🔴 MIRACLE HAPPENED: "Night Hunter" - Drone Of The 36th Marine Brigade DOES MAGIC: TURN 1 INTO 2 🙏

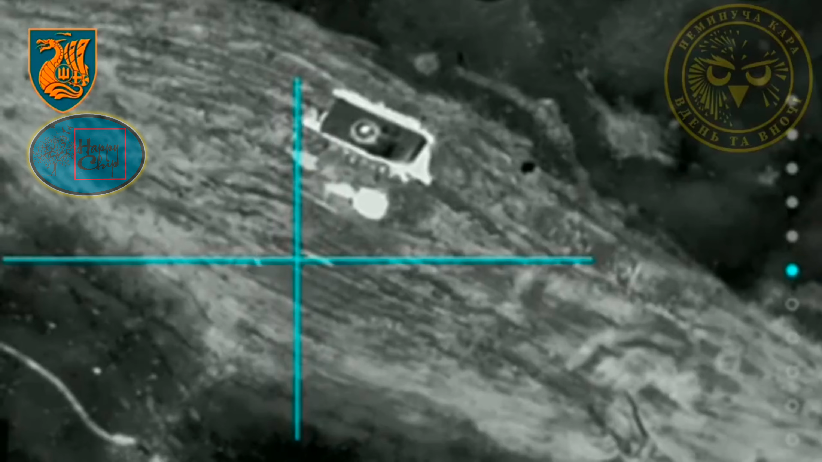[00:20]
During the night, Ukrainian defenders from the 36th Marine Brigade in Donetsk Oblast transformed into hunters, using modified commercial drones to set traps that, oh no,
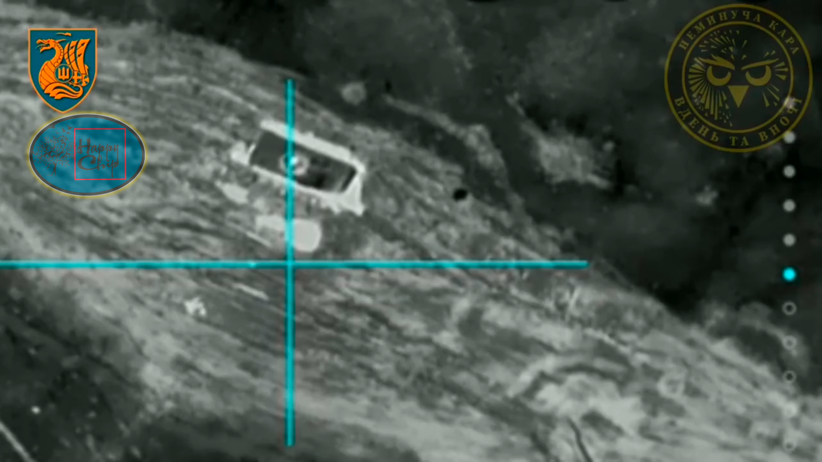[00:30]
were deployed PTM-3 anti-tank mines near a BMP-1 of the previously destroyed invaders.